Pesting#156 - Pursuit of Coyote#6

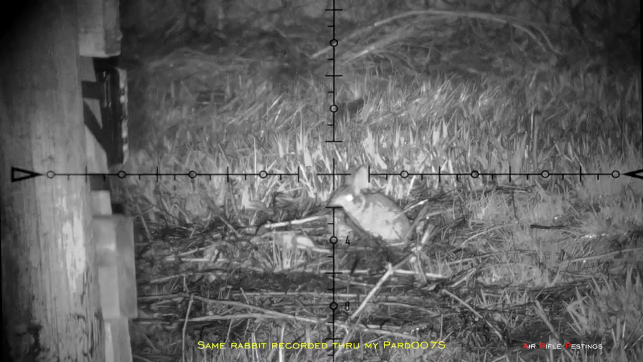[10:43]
So this is the same footage looking through my PAR-007s mounted on my impact.
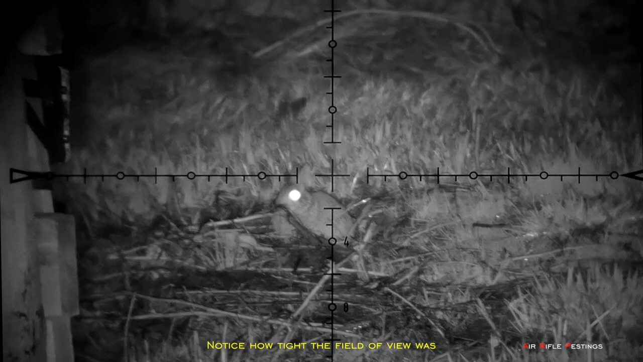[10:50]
So you can see the field view is very tight because the helix is 6x and the PAR-007 has a built-in zoom of 4x. So that makes it 24x zoom.
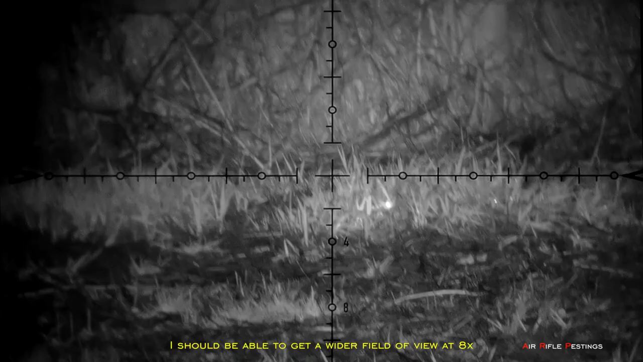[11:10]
I have since ordered a new helix 2 to 16 so that hopefully will help me see a wider view and give me a better chance to hunt these coyotes to spot them quickly.
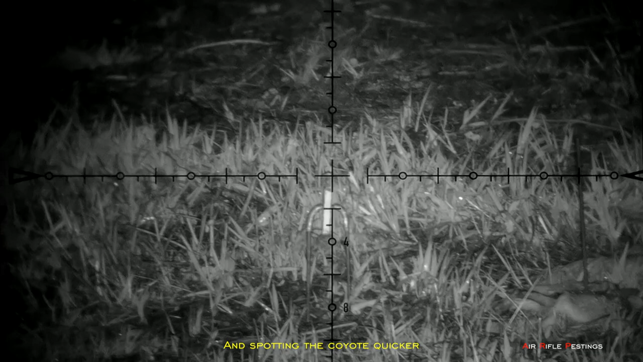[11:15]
Hopefully I will receive my new scope soon.
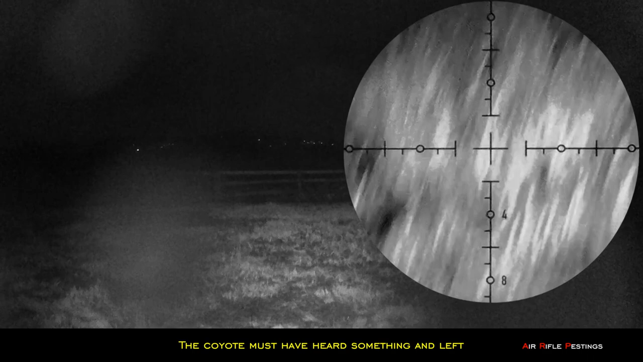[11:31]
So you can see my trial cam here, not trial cam, my scope cam. I tried to find it and of course I couldn't see anything.
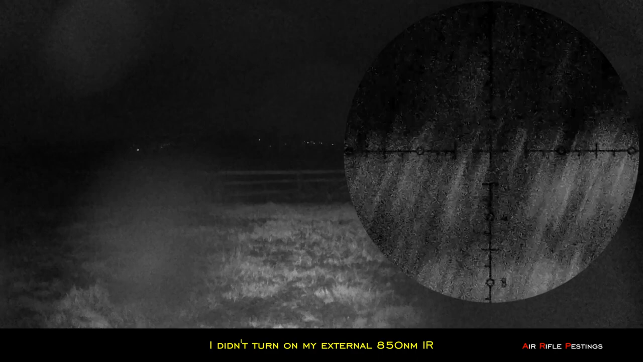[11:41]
I didn't turn on the external infrared because I didn't want to spook the coyote.
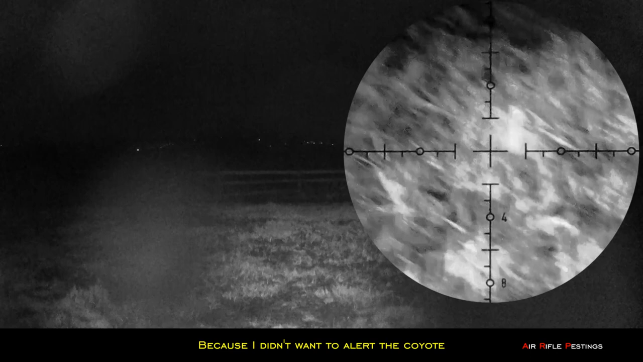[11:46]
So what you see here is just the infrared from the trial cam.
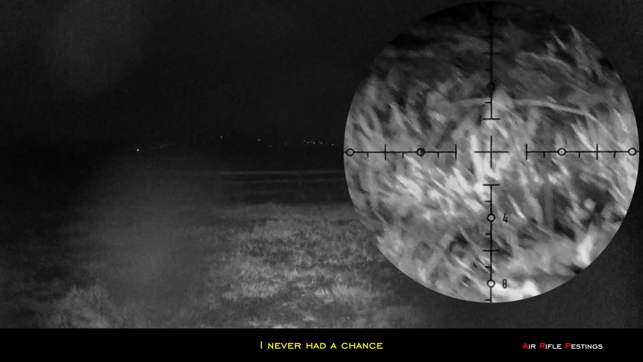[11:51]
I never had a chance because it was gone. Second sighting of the coyote came at about 3.49 am.
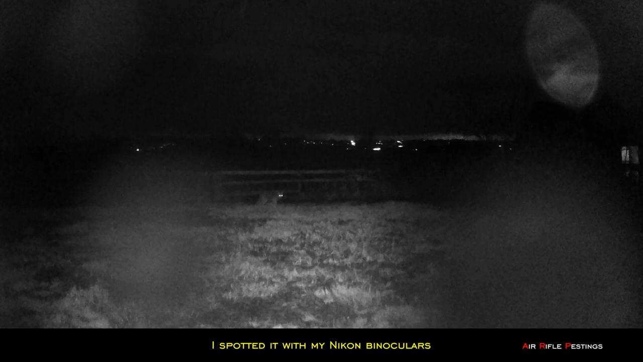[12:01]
And again I spotted my Nikon binoculars. So I decided to just watch it and see what it does before grabbing my gun. As you can see it was moving around constantly.
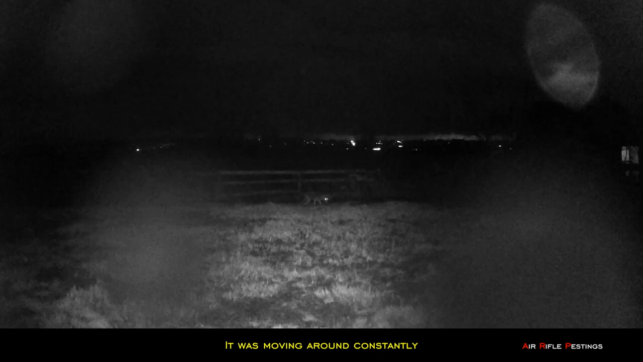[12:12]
And I was really surprised it didn't come to the bait at all. So looking at this I wish I would have grabbed my gun and tried to put the scope on it. Because it was stationary for a bit here. I might have had a chance to shoot. I guess that was my mistake number 2.
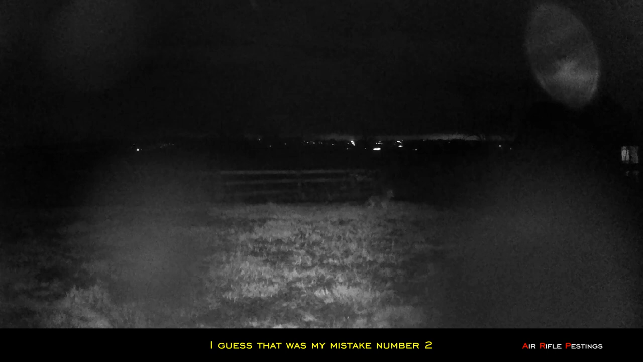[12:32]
And then it disappeared quickly. So this is what I would look like if I didn't turn on my infrared.
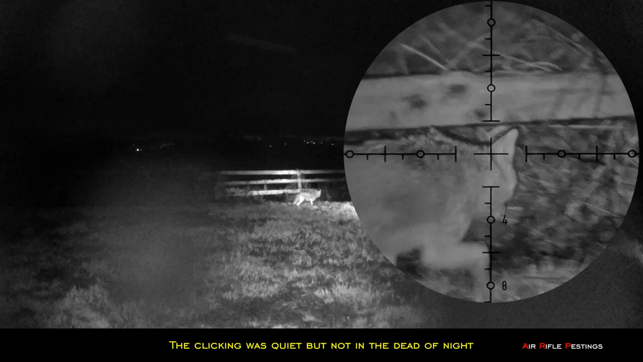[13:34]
He heard my noise, he looked up and then it was gone. So too many what ifs went through my tired mind.